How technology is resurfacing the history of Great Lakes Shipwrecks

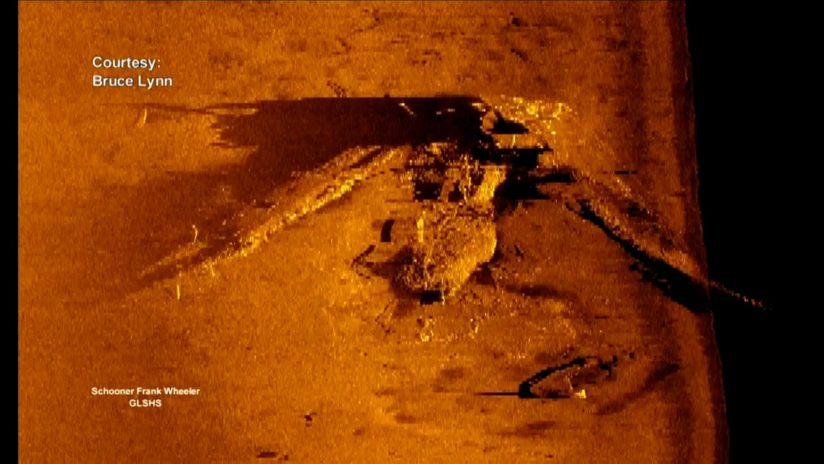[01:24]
So what it allows us to do is really kind of paint, so to speak, the bottom of the lake and to see if there's anything down there that might be casting a shadow.
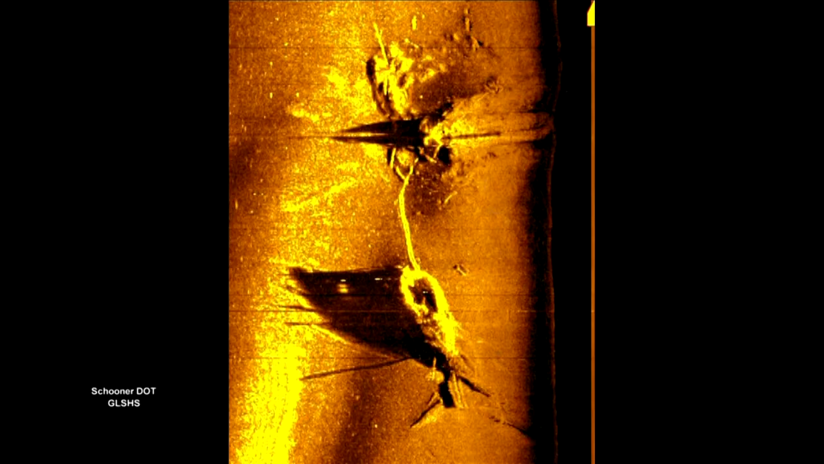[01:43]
And if something casts a shadow, we know that we might be seeing,